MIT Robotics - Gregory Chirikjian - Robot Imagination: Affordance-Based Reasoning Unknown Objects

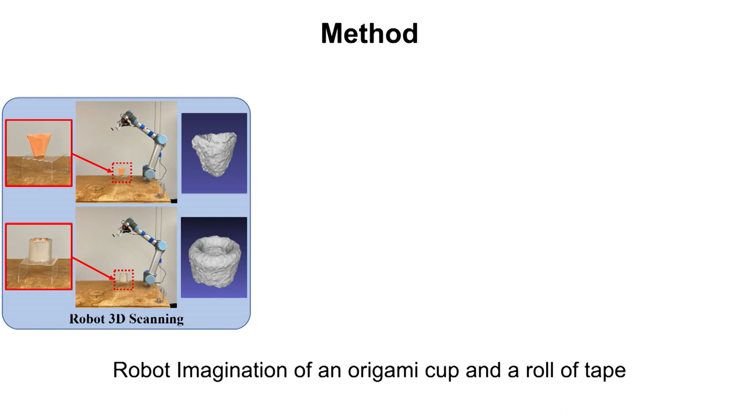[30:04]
But you could imagine doing something more sophisticated involving regular cameras and depth and reconstructing more finely. But for our purposes, this was fine. So we do a reconstruction. Then we take that reconstruction, put it into the simulation environment, and we drop a sheet of beads. And then we see, does some fraction of that sheet of beads get retained in the object? And if so, then it's an open container. And then the next thing is, assessing it's an open container is one thing, but then having the plan for doing the pouring is another.
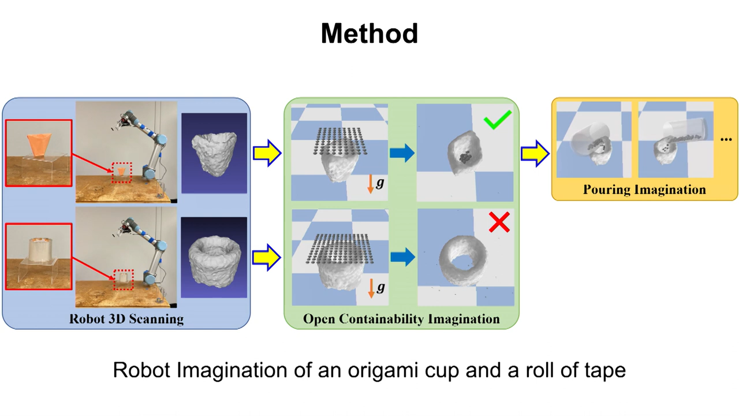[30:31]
But we actually get that from sheet of beads also because we get a sweet spot. The center of mass of the footprint of all of the beads that go in informs us about where we would want to pour from.